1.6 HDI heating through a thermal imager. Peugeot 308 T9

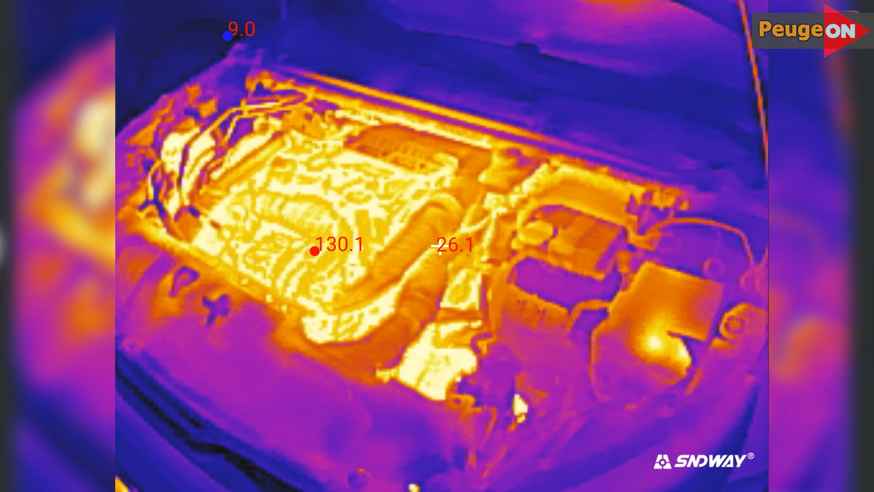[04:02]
The highest temperatures are in the converter area. About 130 degrees. The body at the air intake is 27 degrees. And the outside temperature is still 8 degrees. Let's take a closer look.
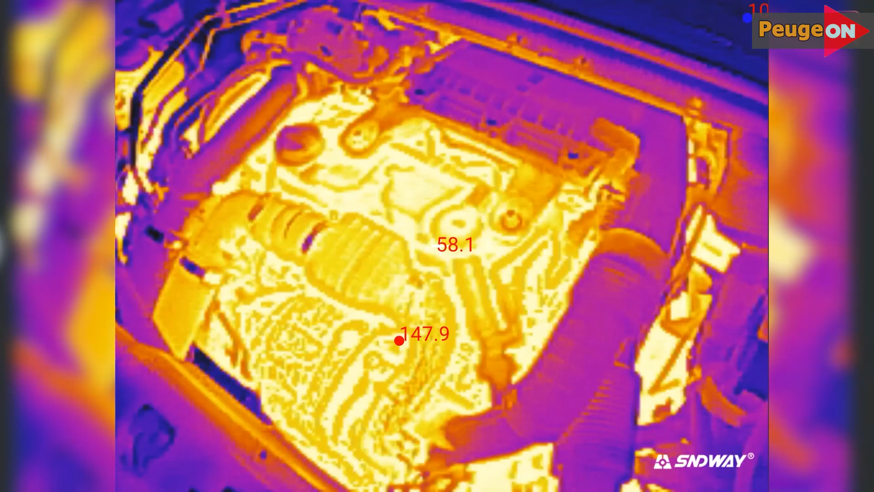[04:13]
The converter is heating up to 152 degrees. Closer to the turbine it's 80 to 90 degrees.
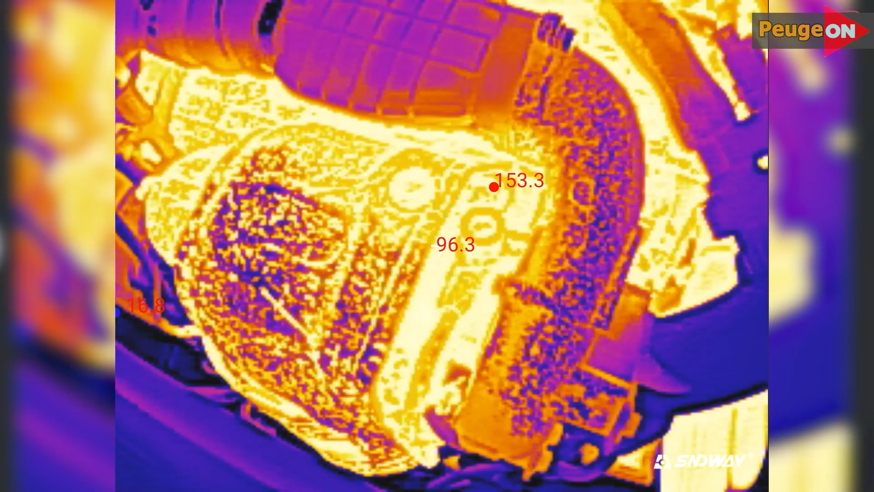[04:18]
The coolant temperature is 86 degrees.
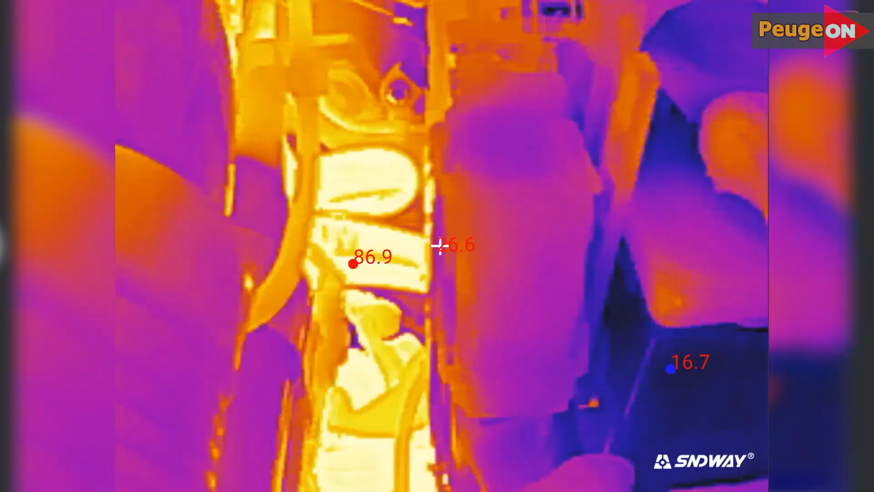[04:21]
The expansion tank has finally warmed up to about 50 degrees.
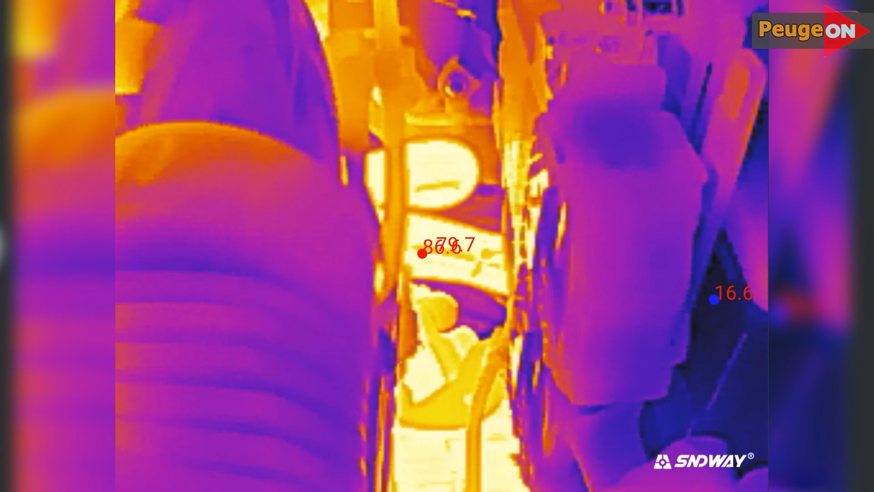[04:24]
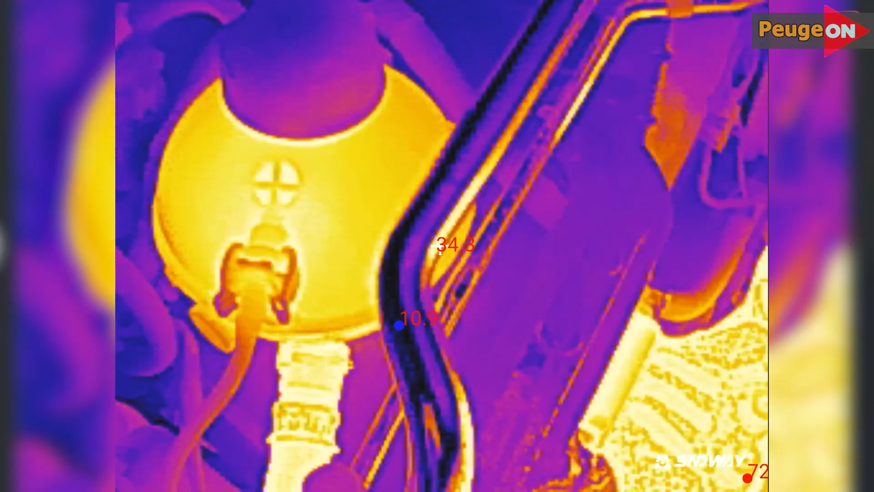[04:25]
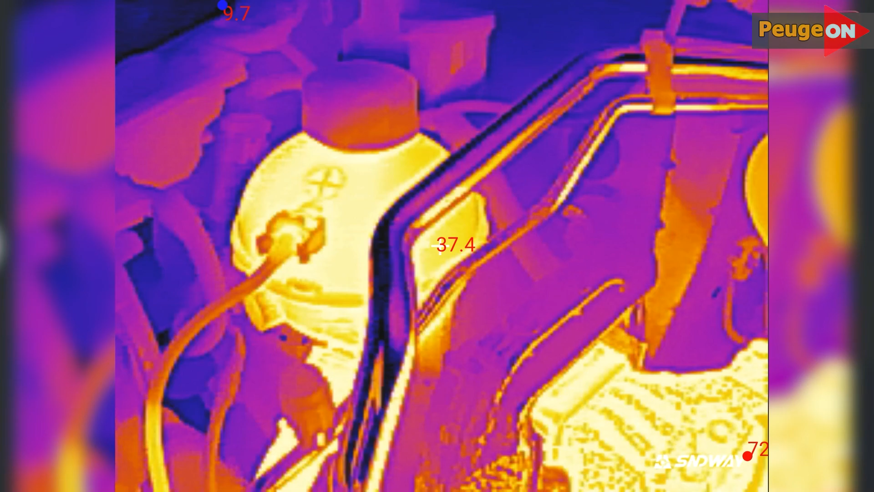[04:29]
The head cover is about 70 degrees and the spark plug nozzles are around 88 degrees.
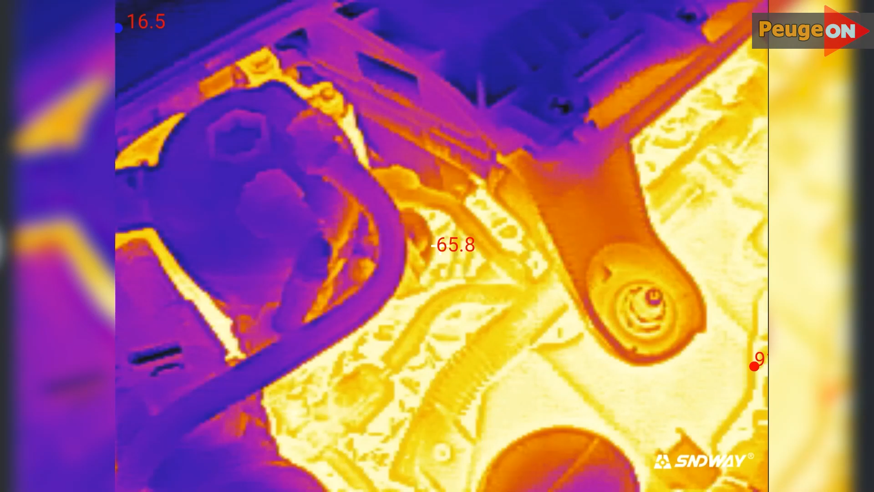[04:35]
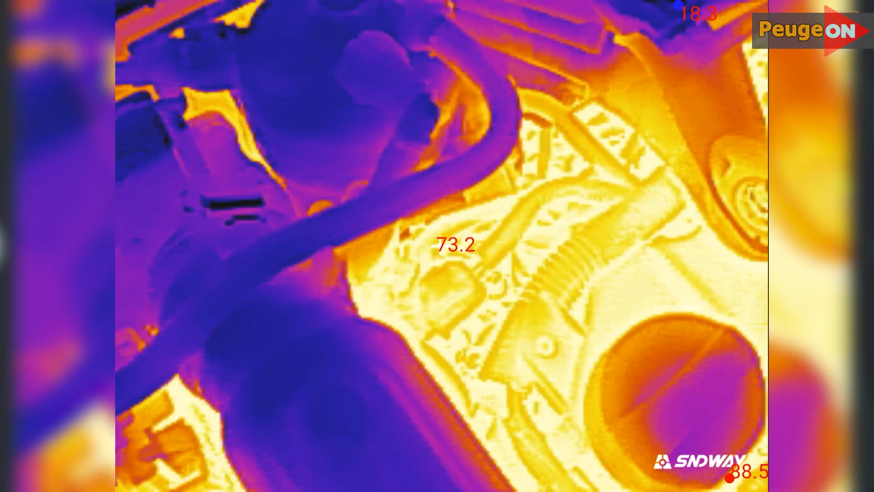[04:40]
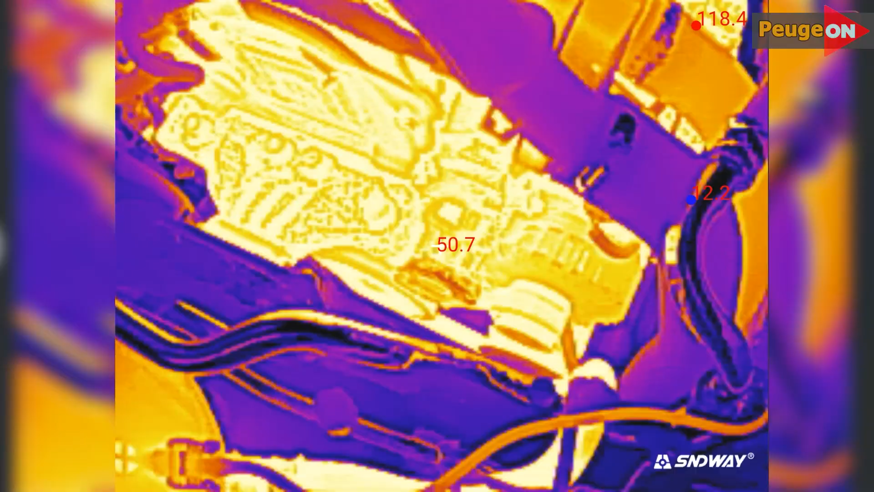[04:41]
The alternator is around 60 degrees. The alternator is around 60 degrees. Suddenly the engine cushion is 66 degrees.
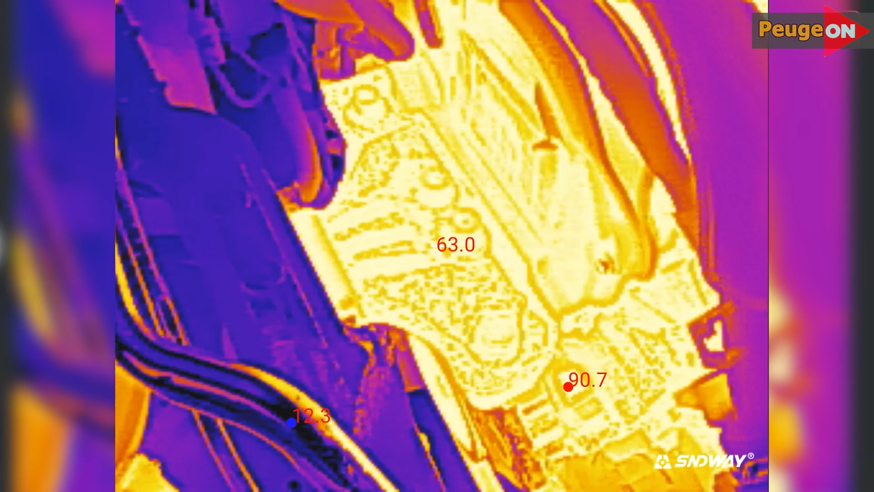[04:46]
If anything, it's just aluminum.
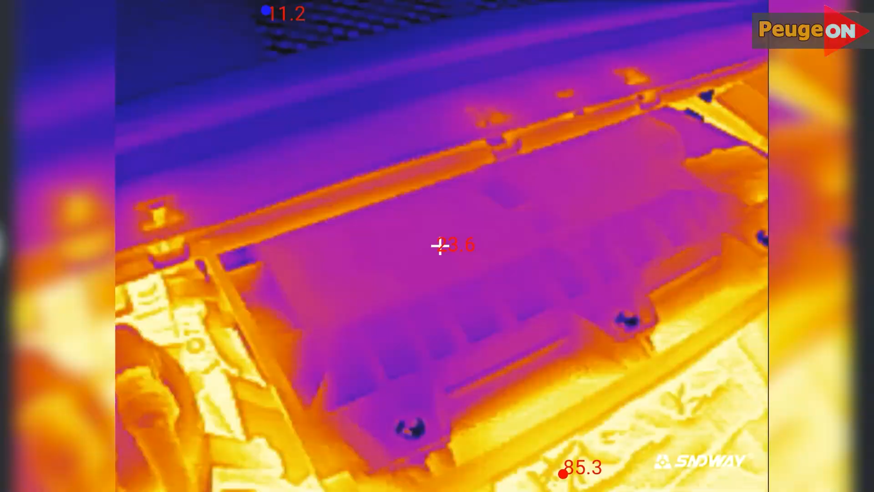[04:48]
The air filter housing is 23 on top, 40 to 45 on the bottom.
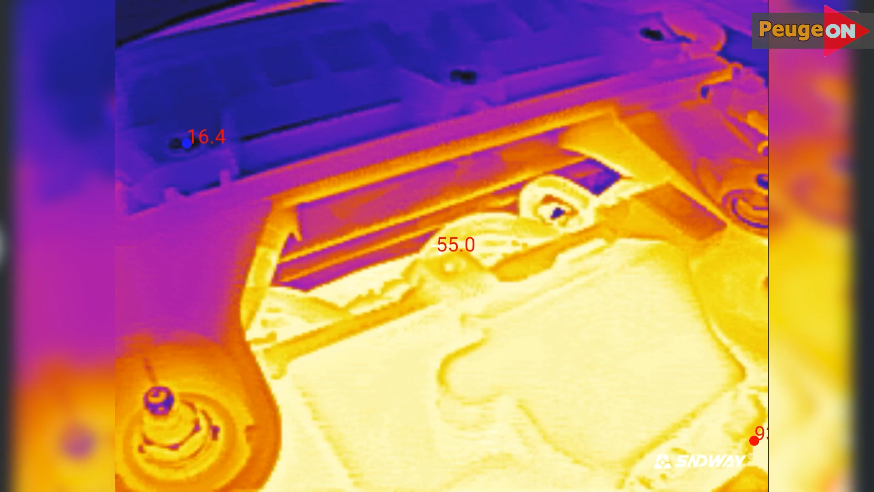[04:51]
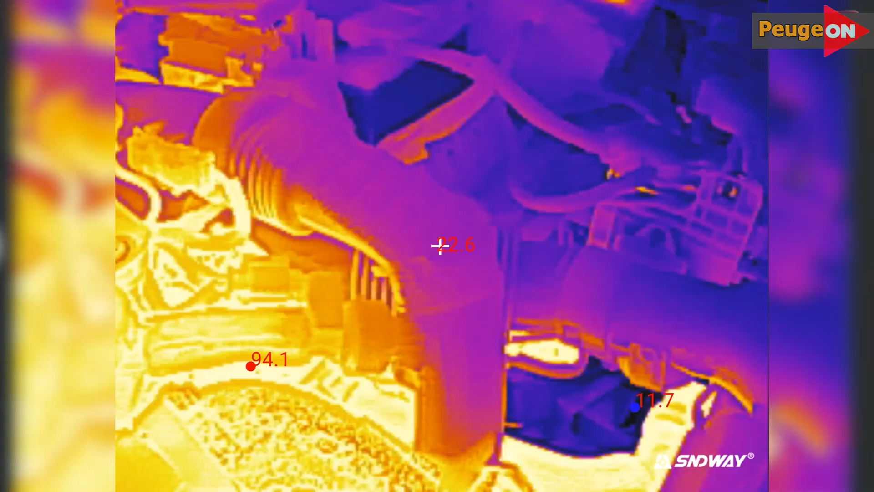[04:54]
The air supply pipe after the filter is 25 degrees. The turbocharger noise muffler. The rest of the air pipes are around 40 degrees. So they say something like this.